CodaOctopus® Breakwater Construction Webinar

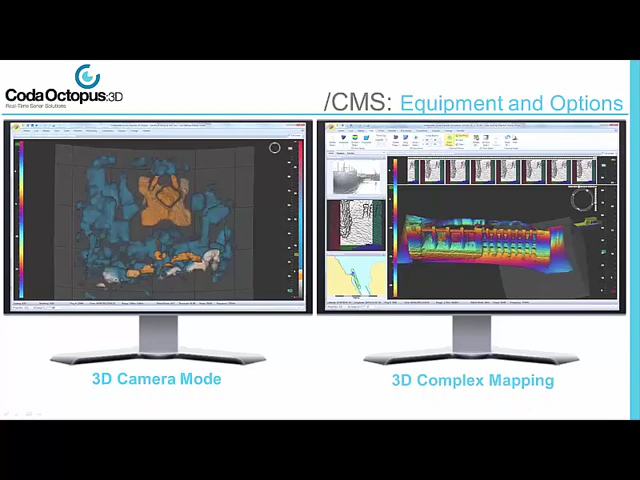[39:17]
So, what we're showing here is the use of the Ecoscope with full position and attitude on the right-hand side.
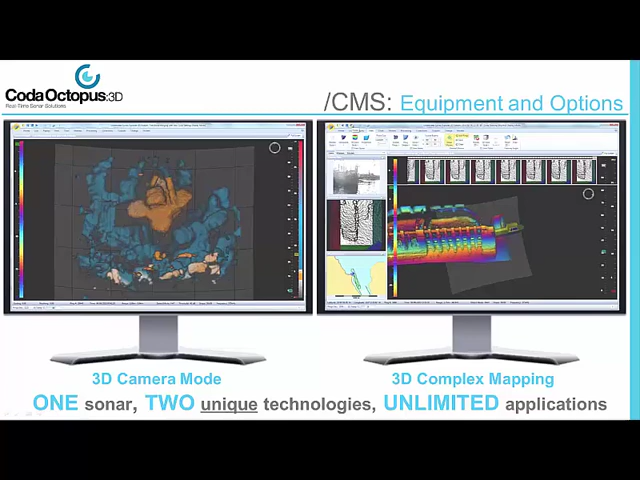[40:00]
The unique thing here being, I can choose if I want to watch a moving object or create a map with the same sensor mounted under the water column. And, that's one of the key things that we can bring to breakwater construction.
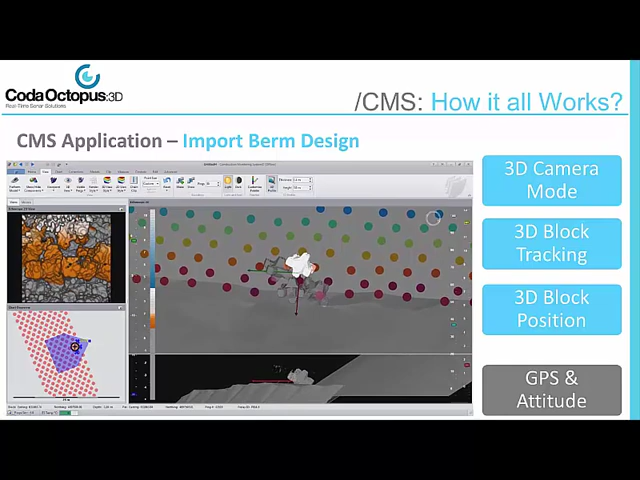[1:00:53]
then what we will know immediately from that is that the berm, the physical berm, is now not matching the design tolerance. So, we could have a high spot or there could be some other object that's in the way that would prevent really accurate placement. To take that stage further and to give you a better example, here what we have actually done is we've taken the berm design and the berm is the color of blue in this case, just to show it in greater context, is we're actually cutting through the sonar data. And now you can see all the individual rocks and boulders that are above the tolerance of the berm design.
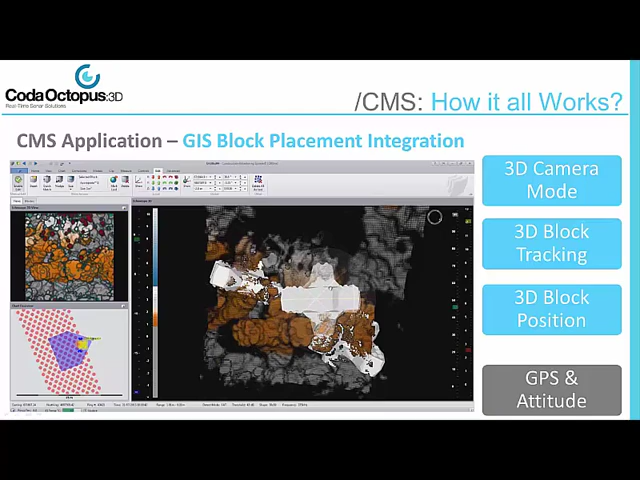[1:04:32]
it would become obvious to notice that the model data would be out of place with the sonar data. So, in summary, what I want to do just to run over some of the key points that I've hopefully been able to demonstrate in this very short CMS overview in this webinar.